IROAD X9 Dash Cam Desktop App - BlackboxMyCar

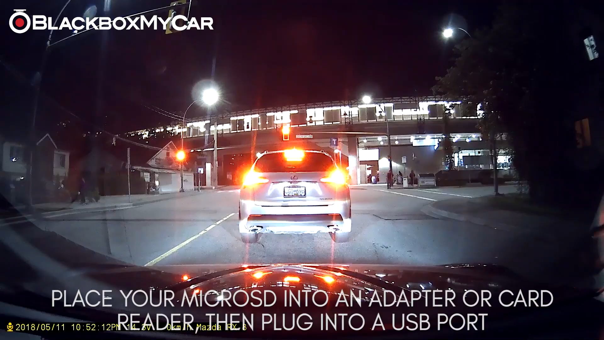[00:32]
So what you need to do is take the SD card out of your dashcam put it into an SD card reader or an adapter and plug that into your computer and once